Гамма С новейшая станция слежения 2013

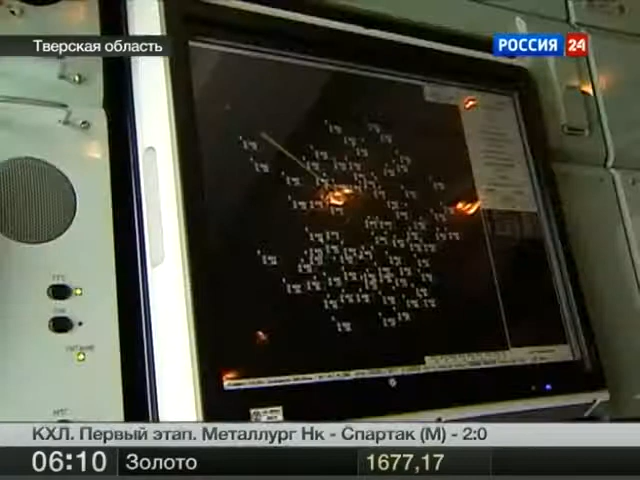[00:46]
Для этого требовалось раньше оператору самому высчитывать это все и выдавать на высшестоящий пункт.
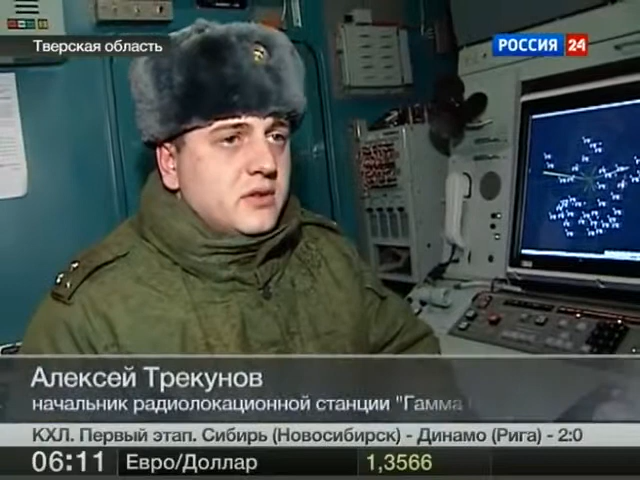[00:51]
Данная РЛС она сама все высчитывает. Просто маркером подводим на цель, нажимаем кнопочку и вот информация вся есть.